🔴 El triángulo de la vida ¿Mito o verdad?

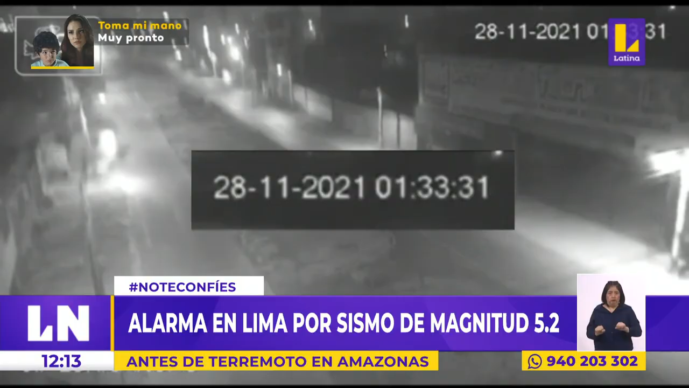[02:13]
Así, era la 1.30 de la madrugada cuando las calles no pararon de moverse. La magnitud de este sismo era de 5.2, cuyo epicentro era el Callao. Por supuesto que esto asustó y alarmó a todos los ciudadanos. Los momentos de este remesón fueron captados por las cámaras de seguridad de la municipalidad del distrito de San Juan de Lurigancho. Como se aprecia,